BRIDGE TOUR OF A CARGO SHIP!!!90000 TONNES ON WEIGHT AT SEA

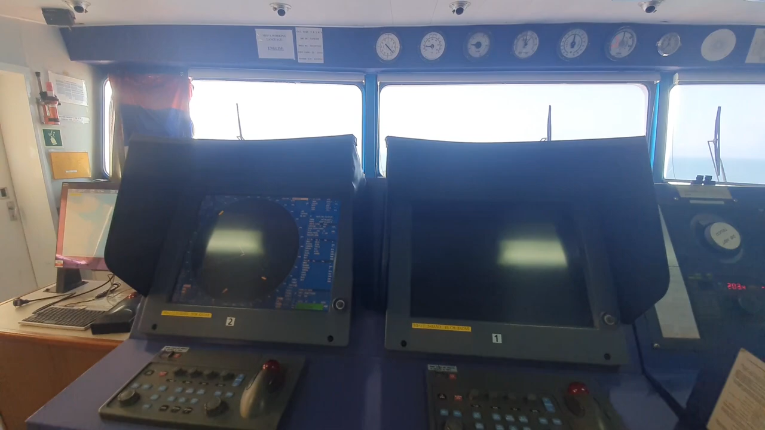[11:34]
controls that okay so these are the radars number one and number two we have switched off number one right now giving it some rest so these
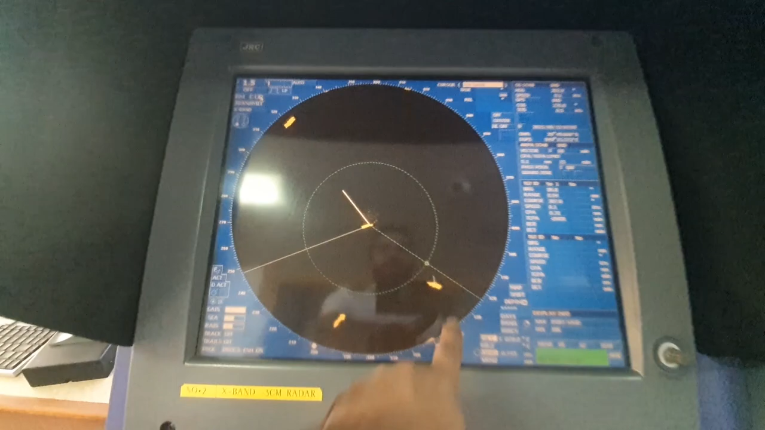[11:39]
are the targets the other vessels at anchor this is how we call them targets these are displayed on the
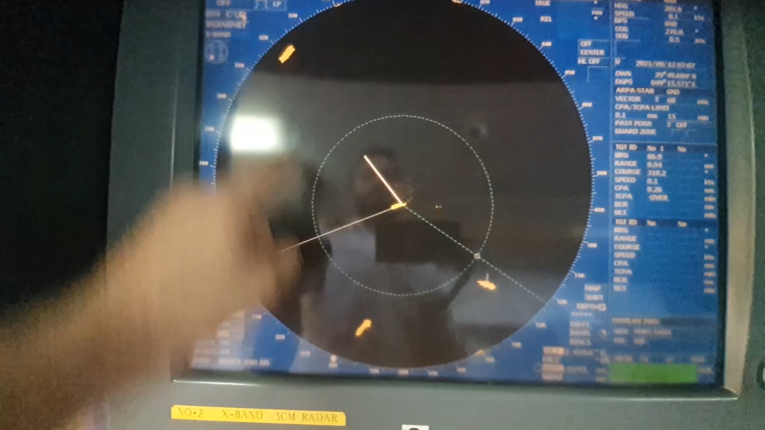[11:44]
ppi so these are called targets and this is number two at this that is
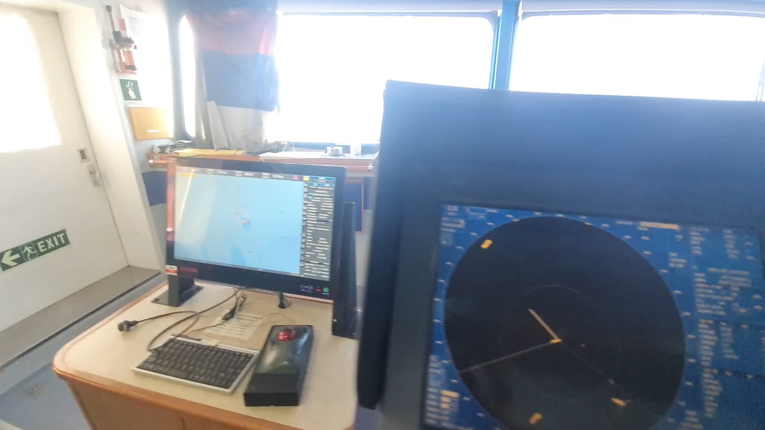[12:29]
this is how the radar shows us the target